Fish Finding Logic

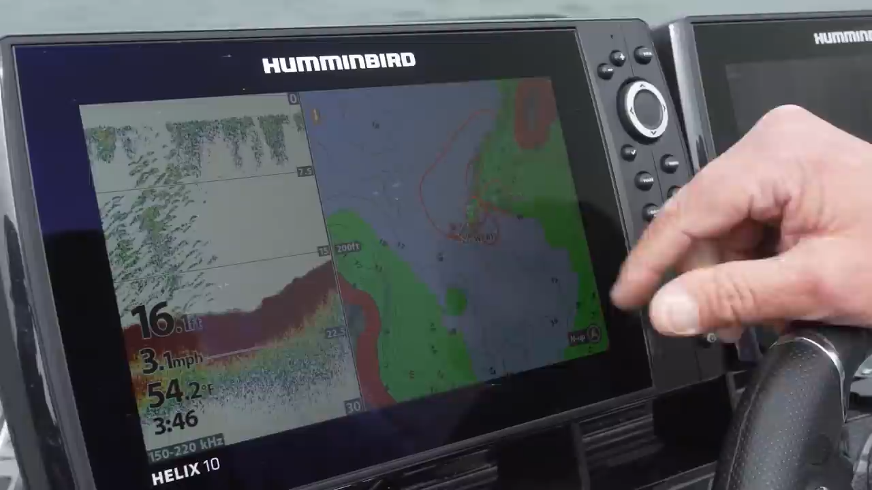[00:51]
On screen: water 54.2°F, speed 3.1 mph
Number one is a map in 2d sonar and the reason why I use the map in 2d sonar number one the map to find fish where they're at seasonally. You know to find big underwater structures like points, sunken humps, big flats where fish live.
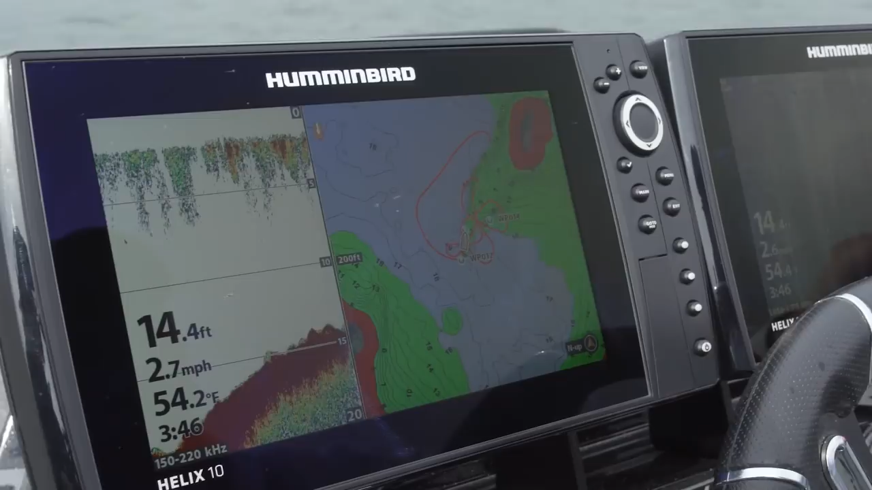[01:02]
On screen: depth 14.4 ft, water 54.2°F, speed 2.7 mph
Secondly why I use 2d sonar when I initially start the hunt and a lot of anglers good anglers use a map and 2d sonar as their default when they're
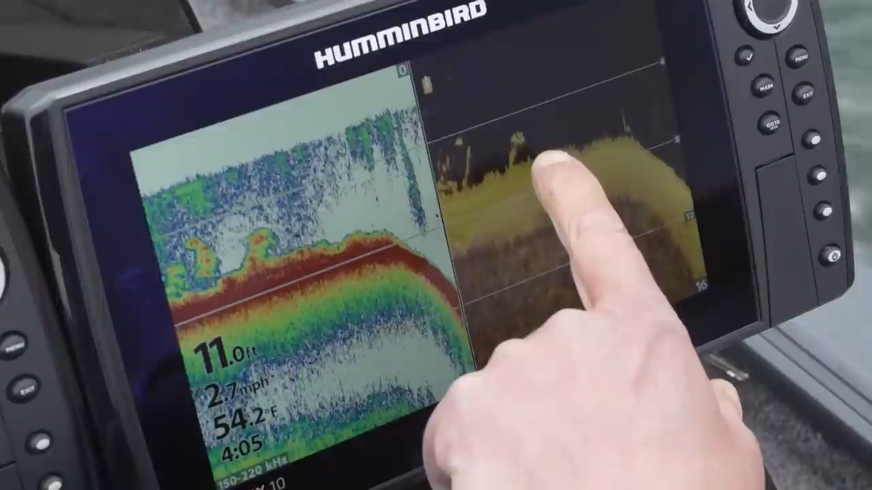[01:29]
On screen: depth 11.0 ft, water 54.2°F, speed 2.7 mph
side imaging, 360 are really for better for slow more refined search processes.
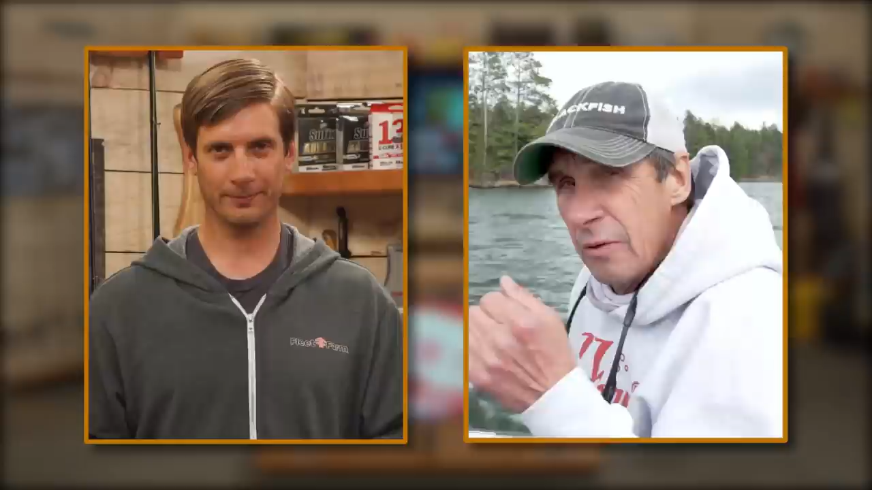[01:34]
Well that's great to know. Let's say you're out on the water you mark some bait fish you mark some game fish what do you do next? That's a great question and you know what I normally do is I'd
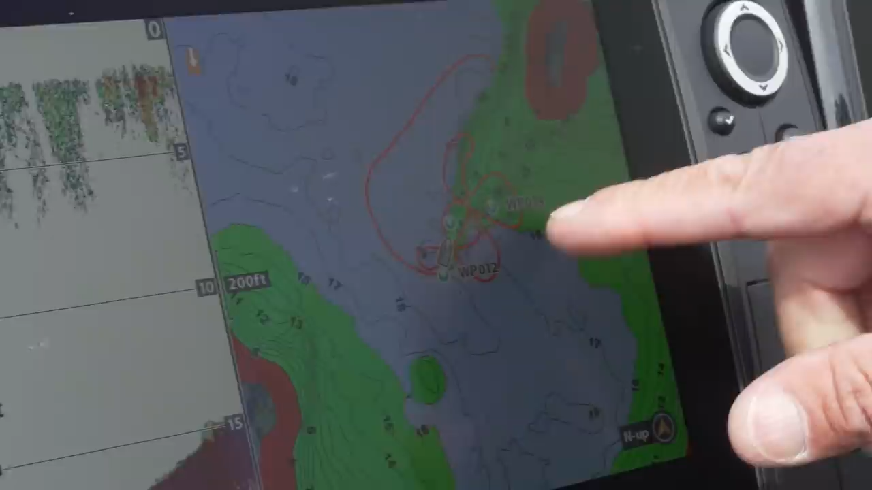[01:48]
drive over the structure a zigzag back and forth over it with my side imagery and
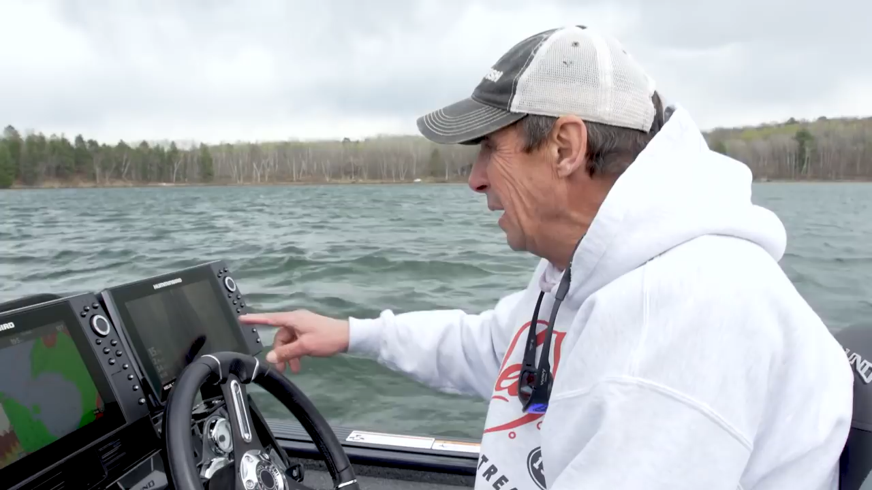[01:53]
as you see on my side imagery right here on the tip of this point we have some great big boulders and so what
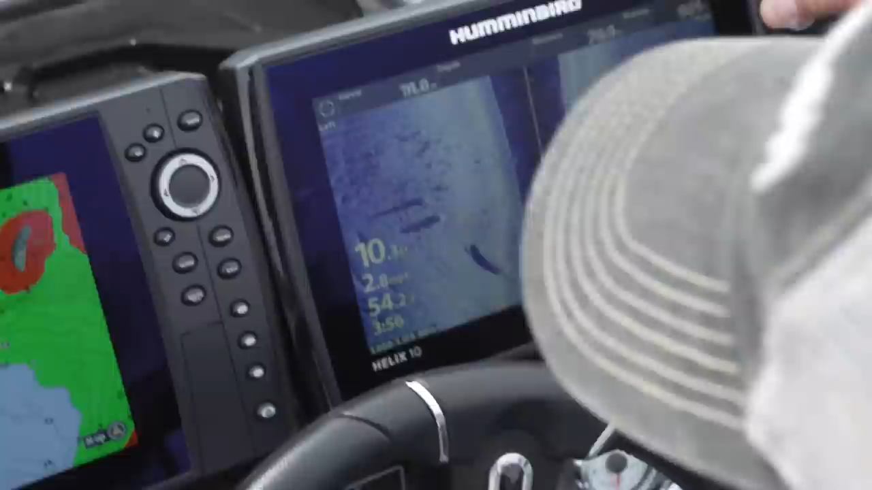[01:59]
I would do is actually drop waypoints or coordinates identifying
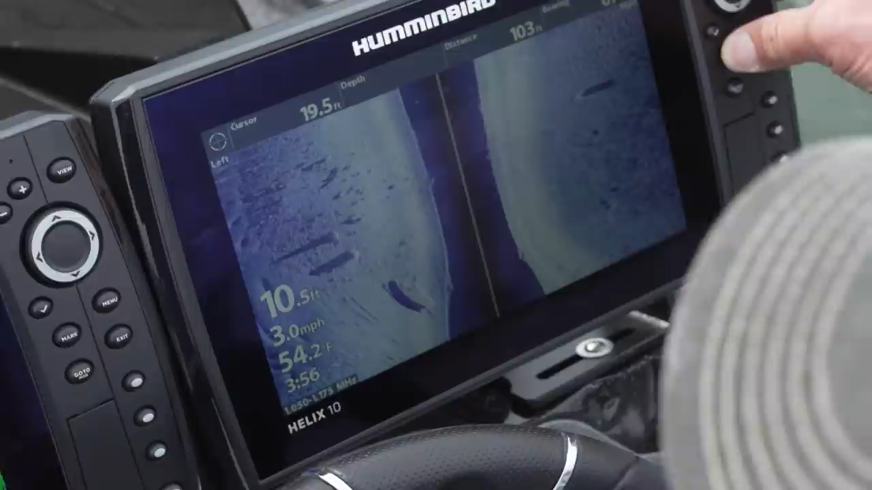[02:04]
On screen: water 54.2°F, speed 3.0 mph
key spots that fish would likely to be set up on and this could be anything from a hard bottom transition from weed to rocks.
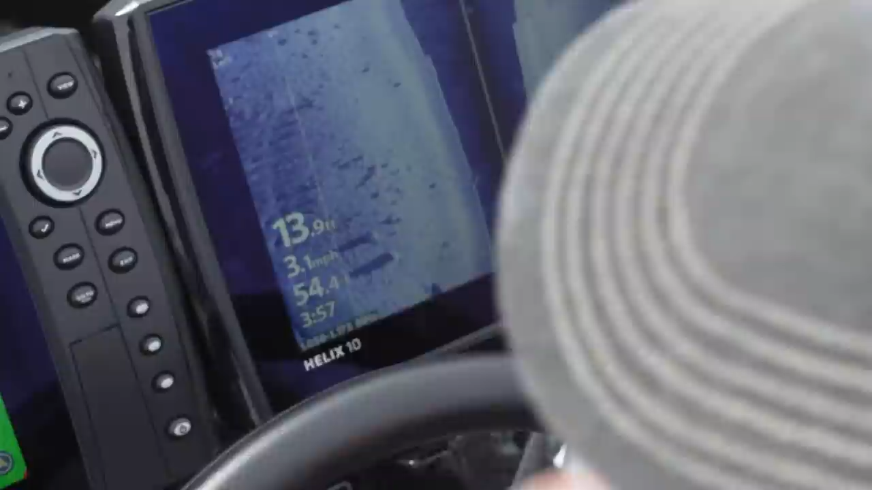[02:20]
On screen: speed 3.1 mph
In this particular case I'm fishing for walleyes there's a lot of big boulder piles on here and that's what I would do is go over zigzag across this underwater rock or point
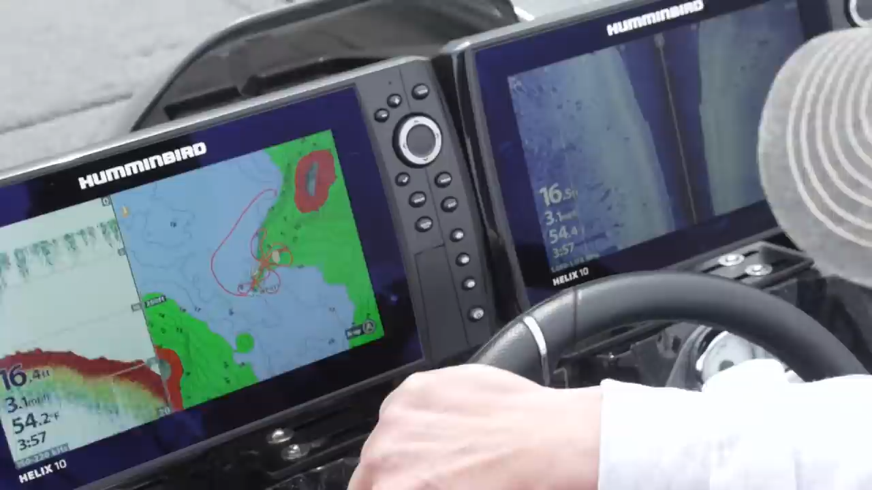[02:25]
and make waypoints or coordinates that would
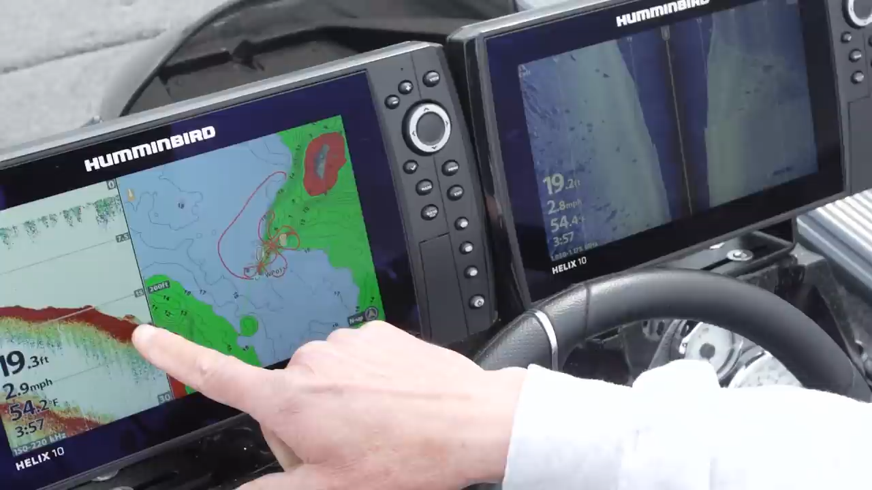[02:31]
identify really key fish holding spots and this is really important because once I actually start fishing
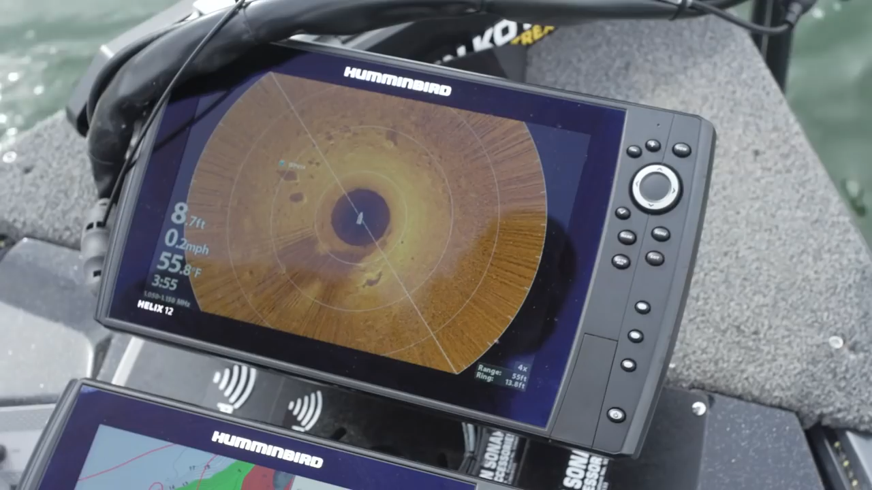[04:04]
On screen: depth 8.7 ft, water 55.8°F, speed 0.2 mph
you can see that that coordinate is directly on a big series of
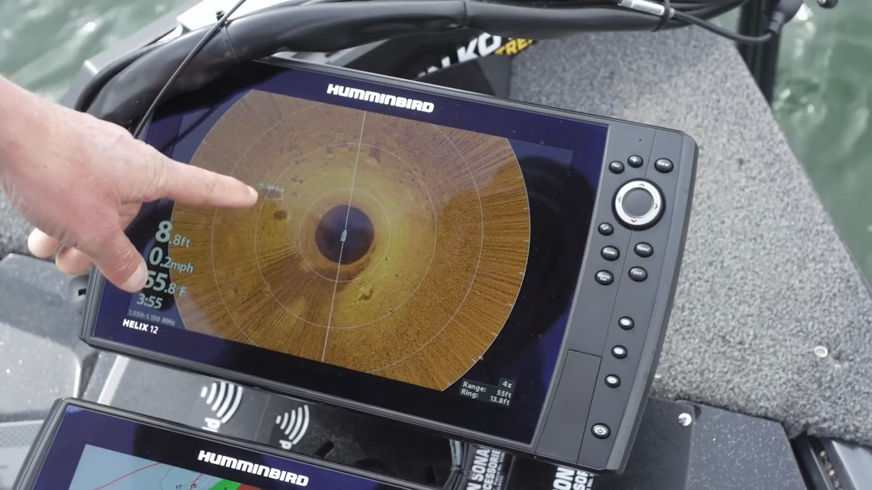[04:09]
On screen: depth 8.8 ft, water 55.8°F, speed 0.2 mph
very very large boulders and this is what what it is is enables me I'm
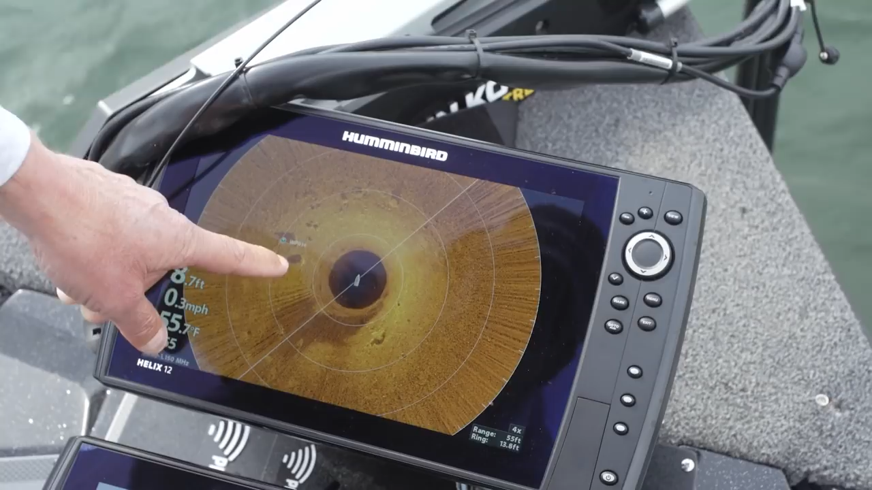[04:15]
On screen: speed 0.3 mph
sitting right here and I know that about 15 to 20 feet directly